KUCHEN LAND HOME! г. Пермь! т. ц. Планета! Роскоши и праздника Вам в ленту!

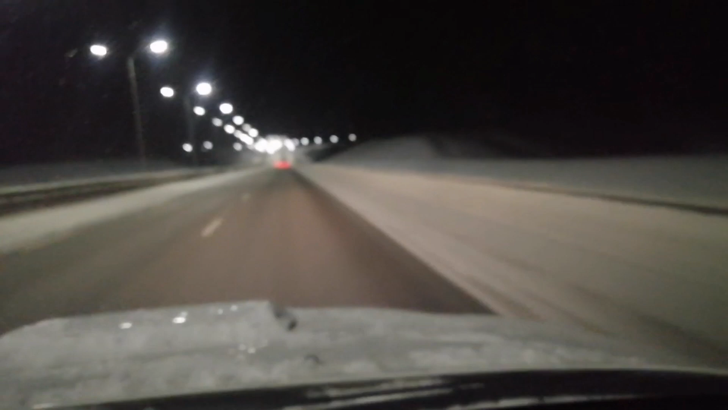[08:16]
По дороге домой Из Перми до Кунгура Уже 27 градусов
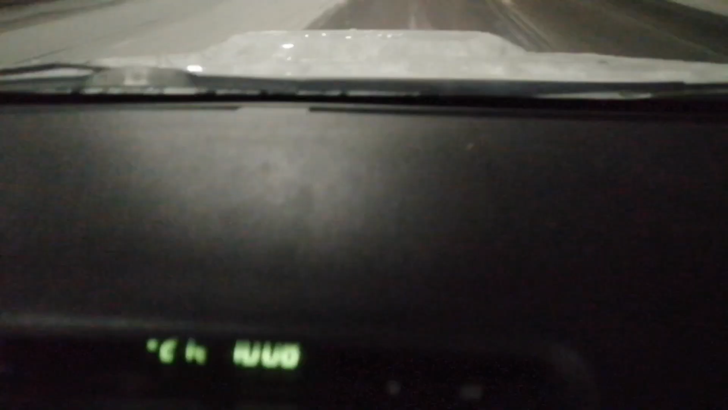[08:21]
Но мы поехали дальше Из
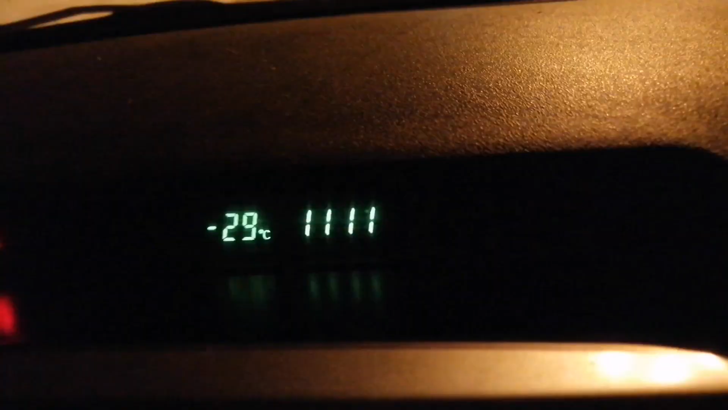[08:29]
Кунгура Поехали на дачу Уже Минус 29 градусов
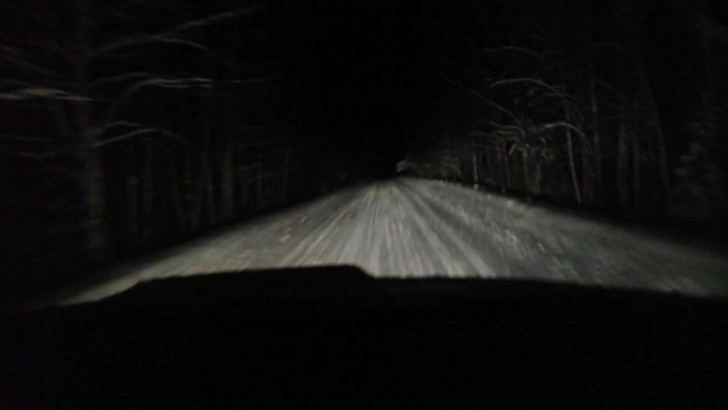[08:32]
Это дорога На дачу Помните Друзья